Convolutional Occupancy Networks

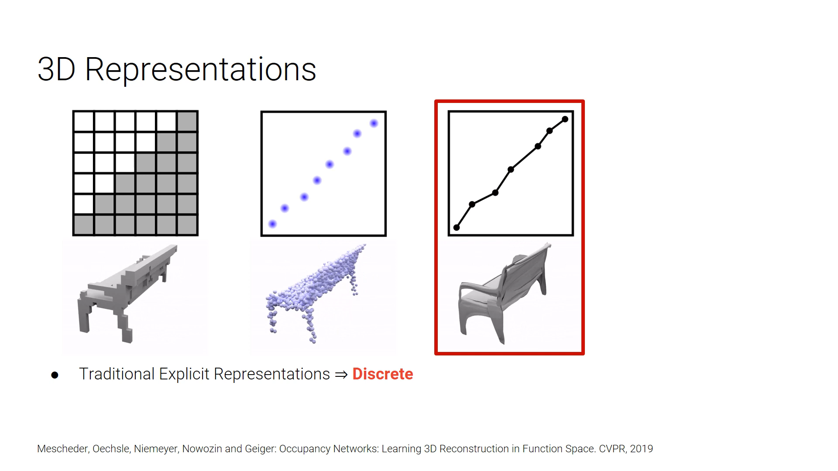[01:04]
Voxel-based representations are usually limited to relatively low resolutions due to memory issues. Point-based representations lose topology. And mesh-based representations are often difficult to predict using neural networks, which either need a template mesh, or leads to non-watertight reconstructions.
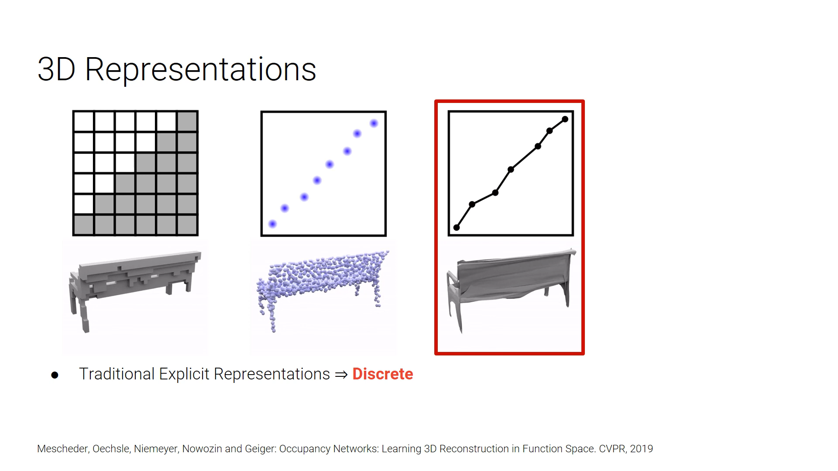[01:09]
Several papers from CVPR 2019, for example, Occupancy Networks,
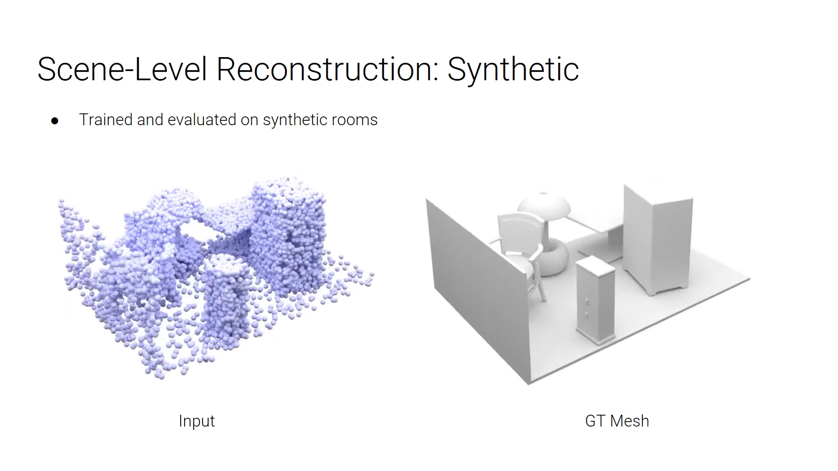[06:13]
We train and evaluate on this dataset, and the input is a noisy point cloud. We can see that the occupancy network produces smooth results, but fails on recovering details.
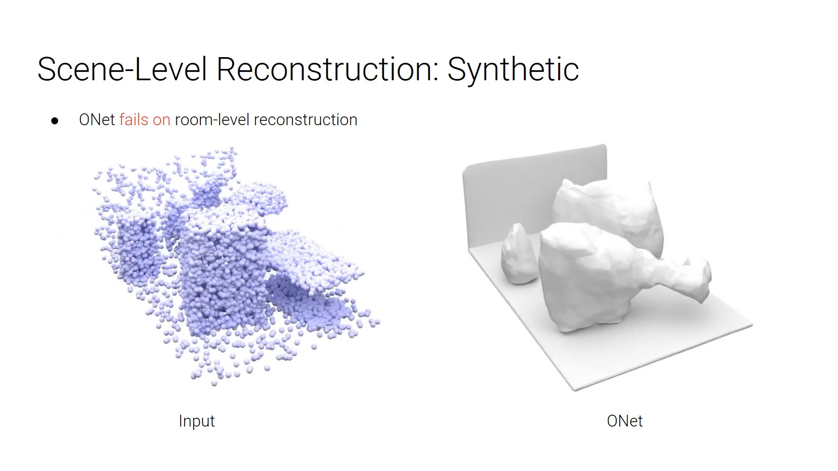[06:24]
The other baseline methods, Green Poisson surface reconstruction leads to very noisy reconstructions,
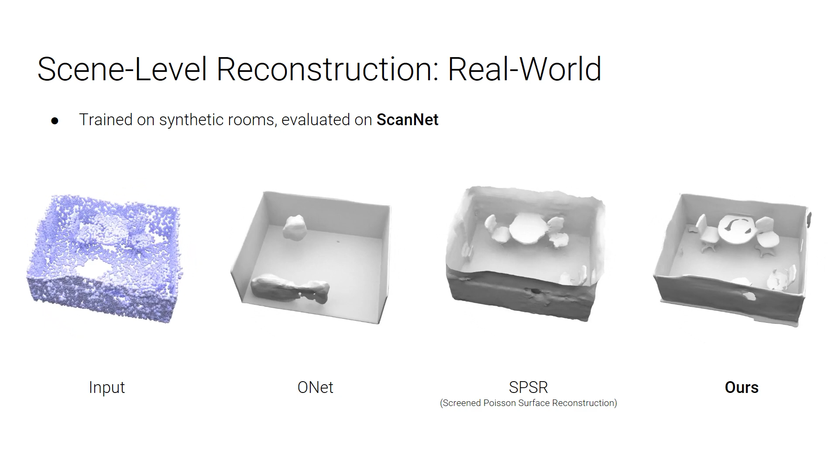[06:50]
We also test on very large scenes. Because we have a fully convolutional model, we can scale these two scenes as large as a metaphor 3D dataset. We trained on small crops from our synthetic room dataset, and evaluate on such a large scene in the sliding window manner. This fully convolutional approach can scale to any scene, because we can load sliding window into memories as we desire,
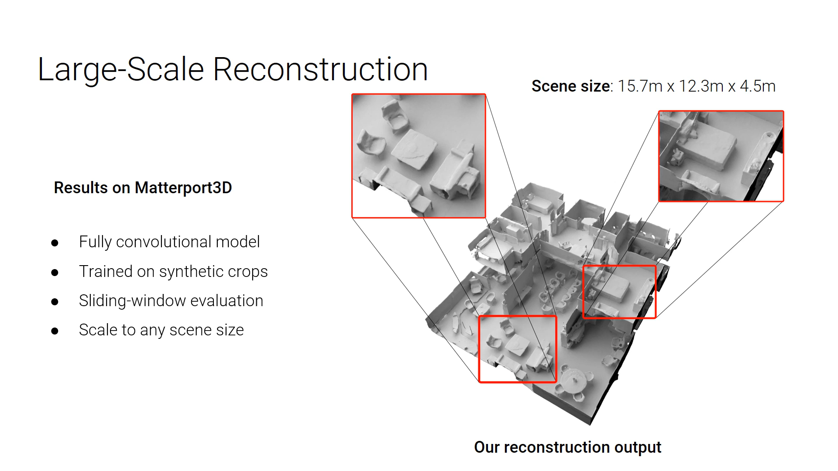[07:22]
and then erase them once processed. The results are then stitched together. On the right is a fly-through video for a reconstruction of a two-floor building in the Metaple 3D dataset.
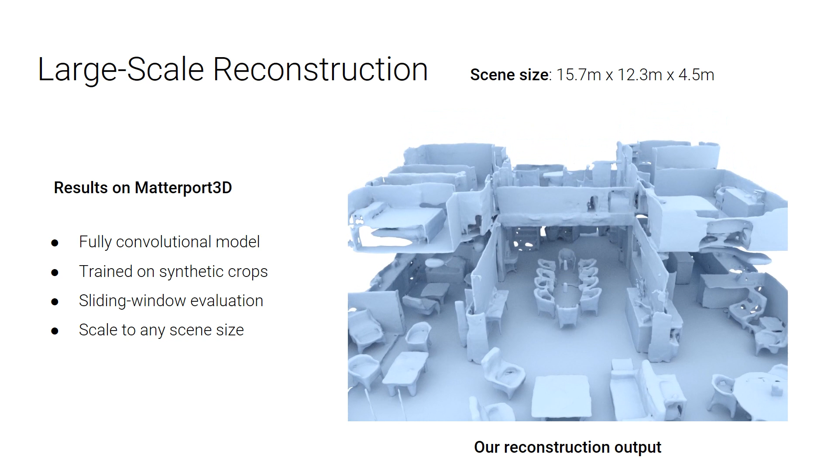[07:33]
As we can see, our method is able to reconstruct such large-scale endorsing with fine details by training only on synthetic crops.